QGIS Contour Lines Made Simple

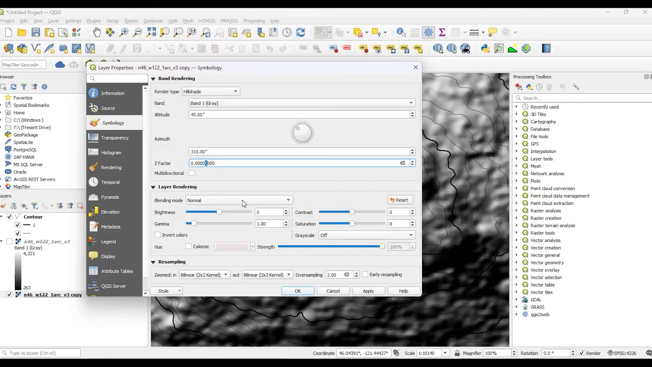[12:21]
Okay, so this is looking a little better, a little cleaner. Again, this is just going to be the bottom. Now the top here, let's go and change this to pseudo single band pseudo color.